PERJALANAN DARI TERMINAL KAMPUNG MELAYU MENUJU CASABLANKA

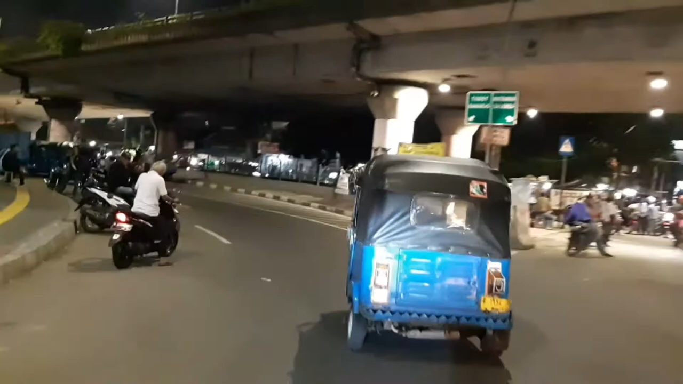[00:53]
guys, ya, untuk menyaksikan konten video kami dengan topik tentang perjalanan dengan menyusuri jalanan ibu kota Jakarta, guys.
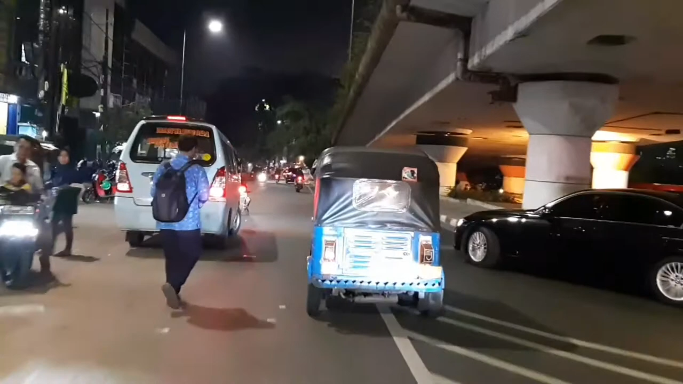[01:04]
Dan tadi habisan dari terminal Kampung Melayu, guys, ya, yang tadi sempat-sempat ambil vlog gambar video saya ambil, guys, ya.
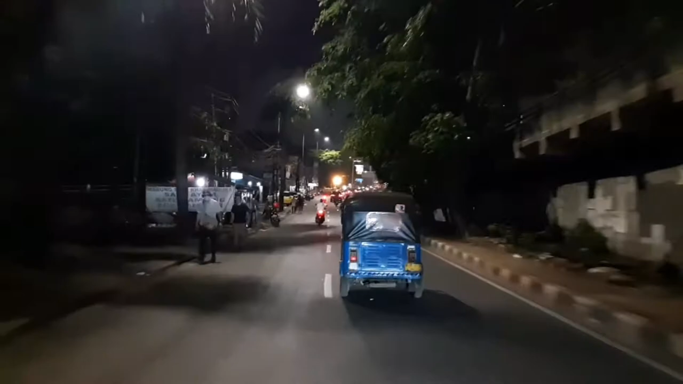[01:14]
Oke, kita akan menuju ke arah barat, guys, ya, masih di
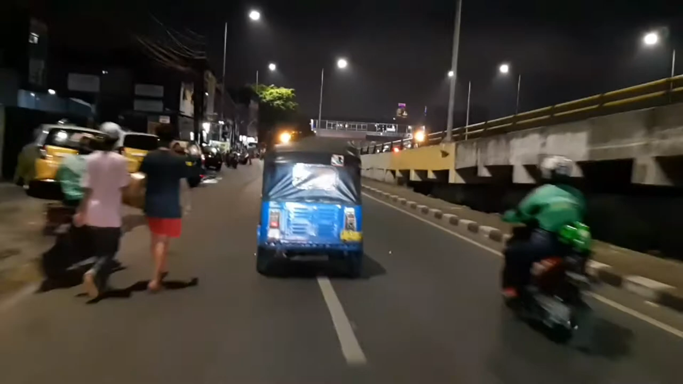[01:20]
wilayah Kampung Melayu, ya.
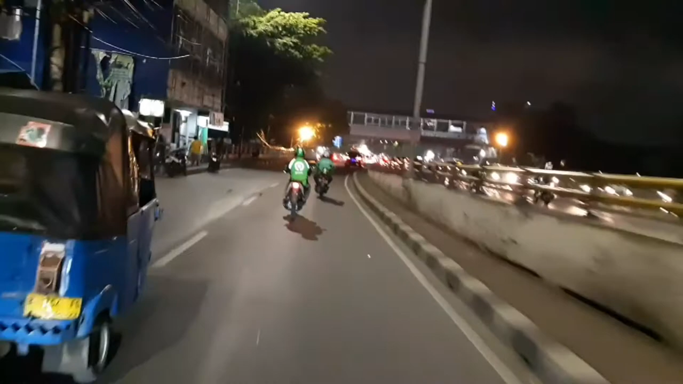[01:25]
Dan kali ini kami akan mengajak Anda langsung menuju ke arah barat untuk tujuan akhir kita,
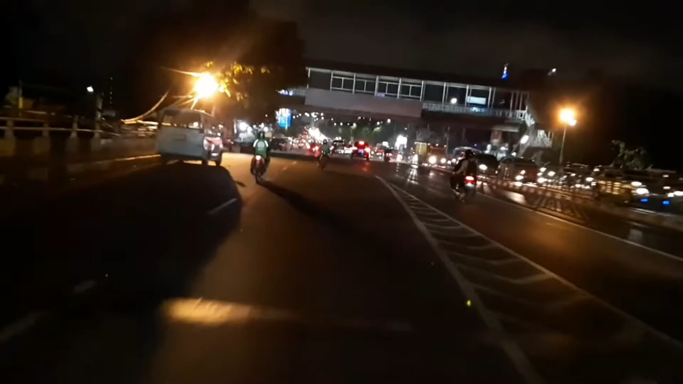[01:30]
yaitu Casablanca, guys. Dan untuk kali ini perjalanan sangat lumayan lancar, guys, ya.
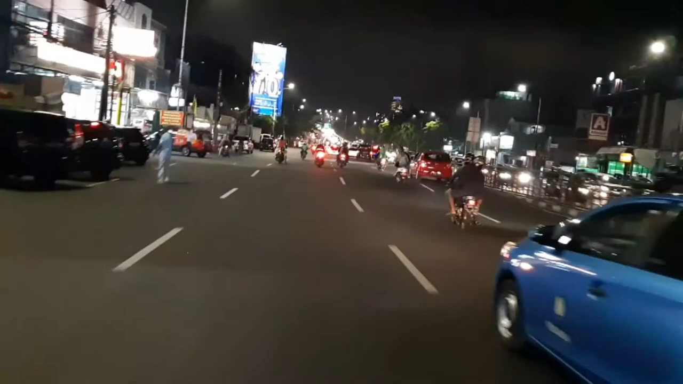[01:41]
Biasanya kalau jam sibuk pasti macet, guys. Tapi kalau ini jam sibuk jam kerja,
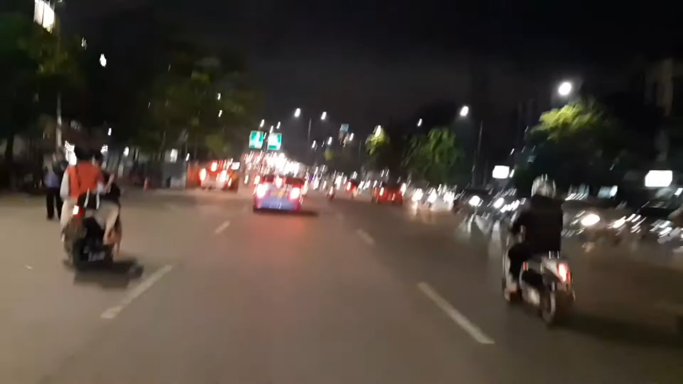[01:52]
biasanya kalau sore hari ini arah seberang, guys, yang macet, guys, ya. Arah seberang jalan kalau yang kita lalui masih lumayan lancar.
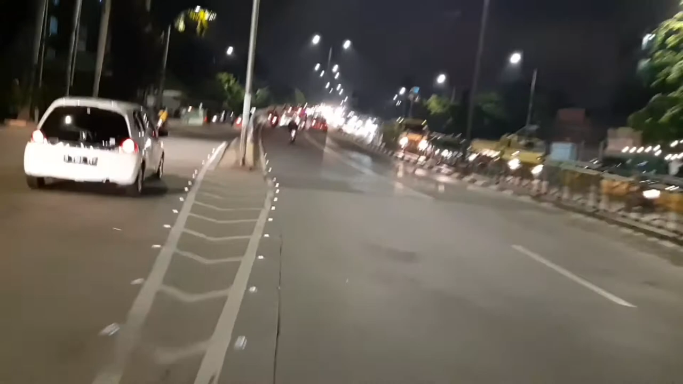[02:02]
Oke, guys, kita langsung masih tetap di apa di flyover, ya, mau naiki flyover masih di Jatinegara, Kampung Melayu, masih menuju ke arah barat, guys. Oke, jangan kemana-mana, guys, ya. Sebelumnya, untuk beri dukungan kepada kami, ya,
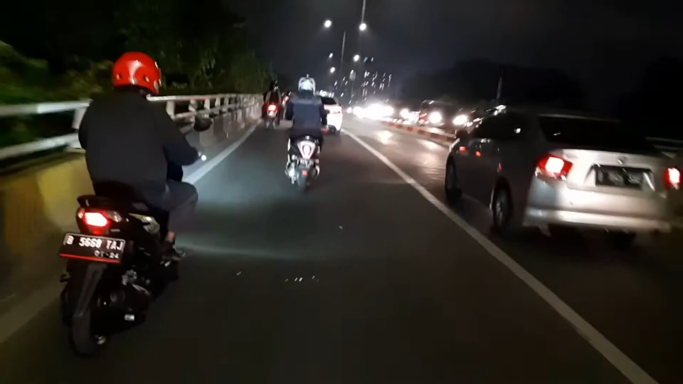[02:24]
jangan lupa subscribe, share, dan like-nya, dan tak ketinggalan pula dengan tekan lonceng untuk informasi lebih lanjut dari kami. Semoga konten ini menghibur, bermanfaat bagi Anda semuanya, dan kami ucapkan selamat menyaksikan.
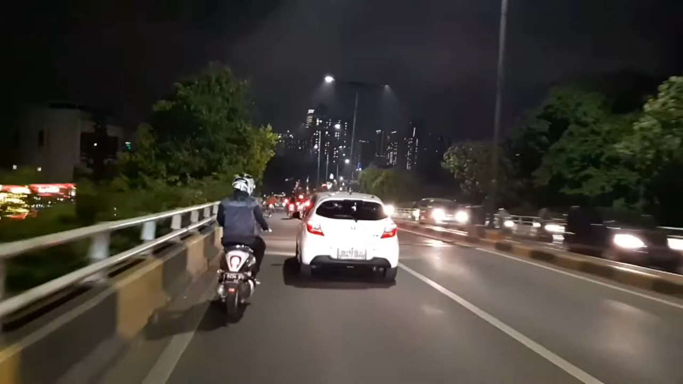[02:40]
Oke, guys, masih di flyover, ya, di jembatan flyover. Kita akan arah menurun, guys, masih menuju ke arah barat, guys, ya. Untuk tujuan akhir kita yaitu di Casablanca. Nah, kita akan melihat di Casablanca untuk situasi malam ini, guys, ya. Bagaimana untuk situasinya di sana pada malam ini,
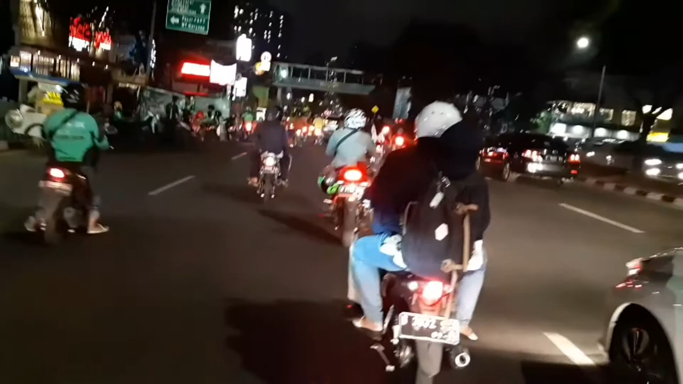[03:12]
apakah kira-kira ya ramai atau ya, kita lihat aja, guys, ya. Oke, untuk perjalanan ya masih lumayan agak ya
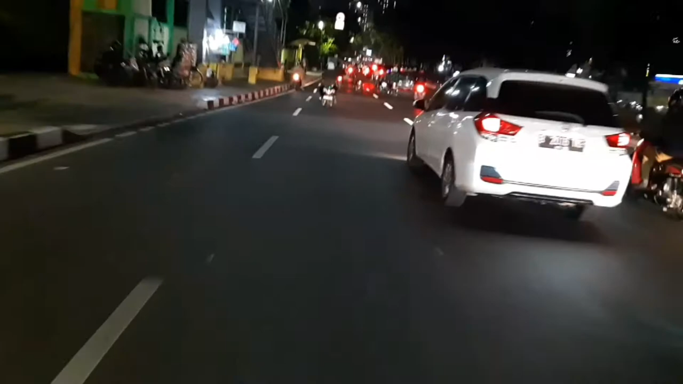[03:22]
lumayan lancar, guys, ya, tapi agak sedikit macet, guys, di depan.
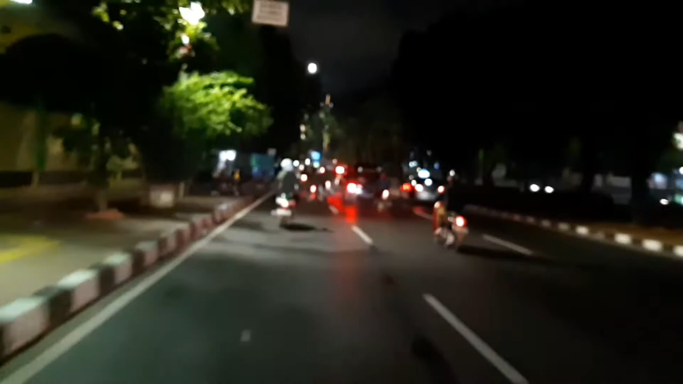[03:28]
Sorry, guys, ya, tadi ya. Oke, okay, ya, kita masih tetap menuju ke arah barat, guys, ya.
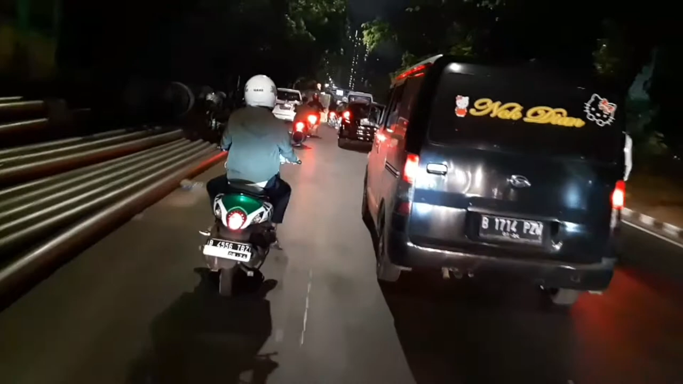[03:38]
Dan mungkin sebentar lagi kita akan tiba di lokasi yang kita tuju, guys.
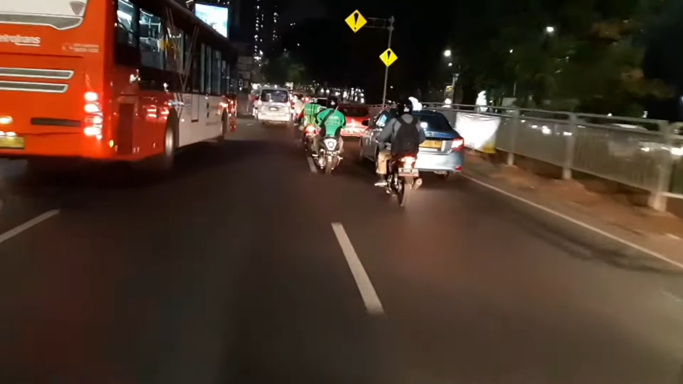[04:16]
Oke, untuk perjalanan masih lumayan lancar, guys, ya. Iya, nah, kita akan masuk ke ambil ke kanan, guys, arah Kuningan, guys, Tanah Abang. Oke, dan kita akan menaiki jembatan, guys. Nah, jembatan flyover.
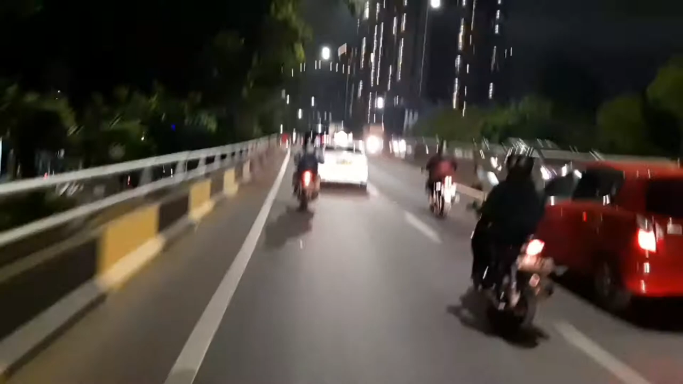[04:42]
Dan sepanjang jalan ini masih lumayan lancar, guys.
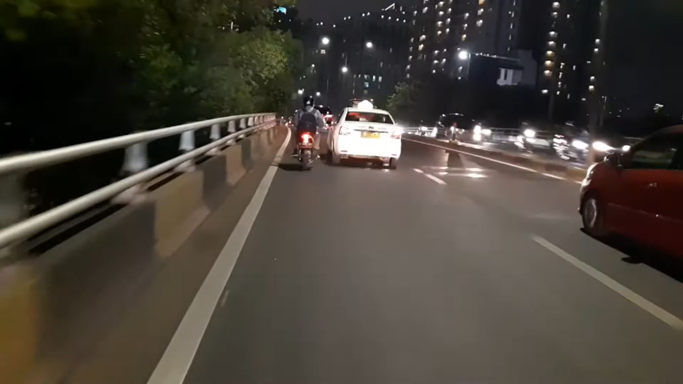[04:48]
Oke, kini saatnya telah tiba, guys, ya, sudah nampak, ya, di depan terlihat yang warna biru.
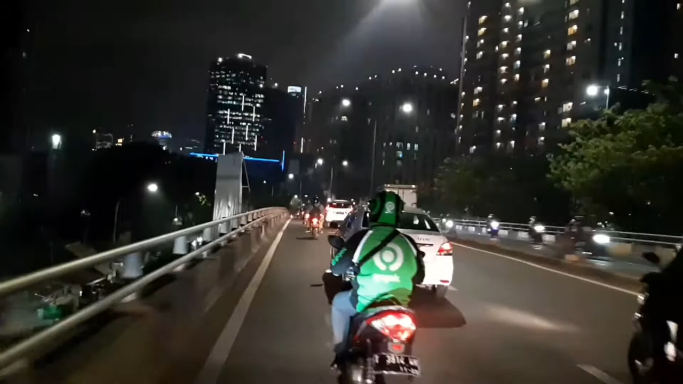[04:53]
Nah, itu namanya Mall Casablanca, guys. Dan kini saatnya telah tiba di lokasi tersebut, guys, ya.
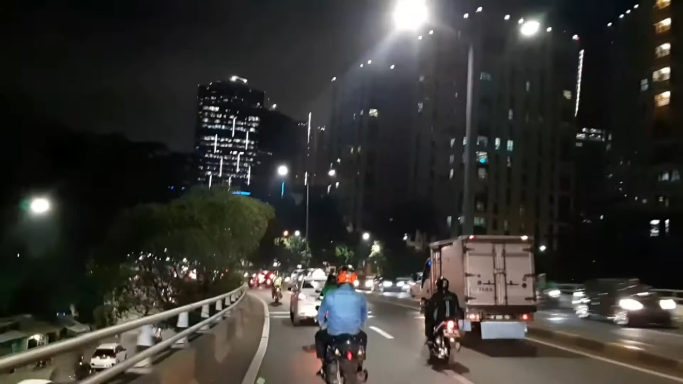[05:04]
Sudah mulainya nampak, ya, di lokasi tersebut. Oke, guys, kita menurun, ya, ke arah bawah dari flyover. Dan kita saatnya telah tiba di tempat tujuan, guys.
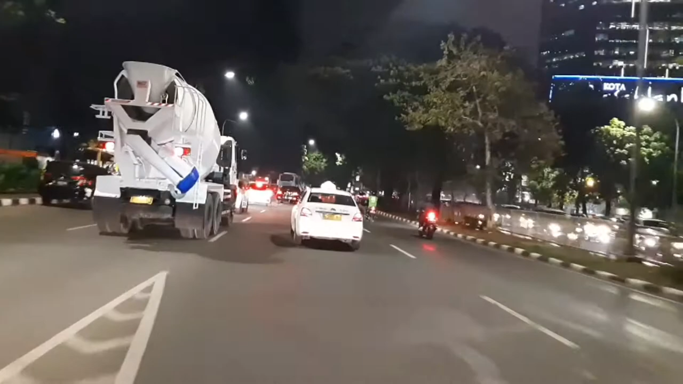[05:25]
Oke, guys, sampai di sini, guys, ya, untuk tujuan akhirnya sudah kita tiba,
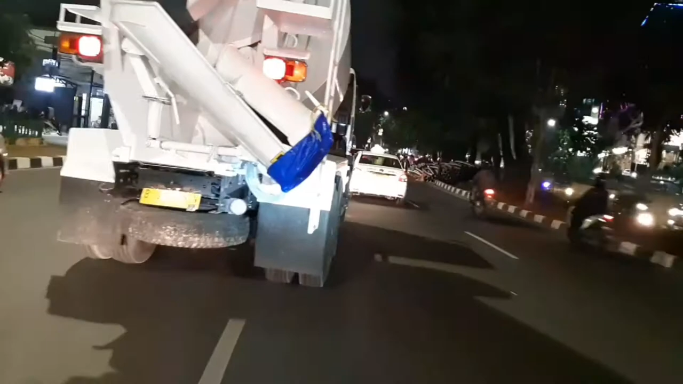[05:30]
dan kita melihat situasi dan kondisi di
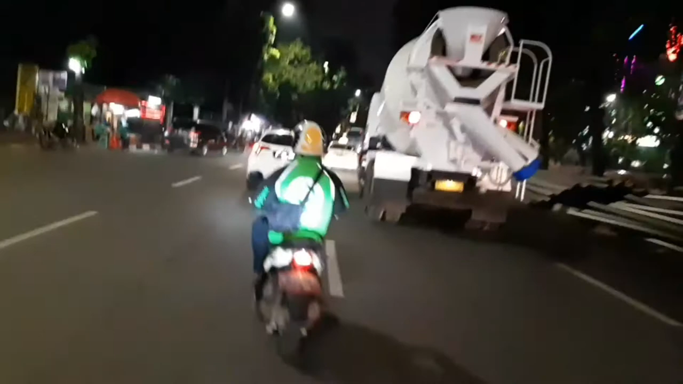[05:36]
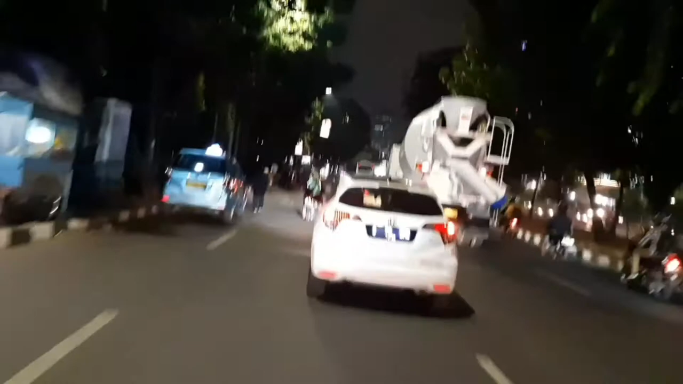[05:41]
daerah tersebut guys ya, daerah Kasablanka. Oke, kita akan pinggir sebentar guys ya, ke arah kiri sebentar, kita akan ambil ke ya ke kiri dulu guys.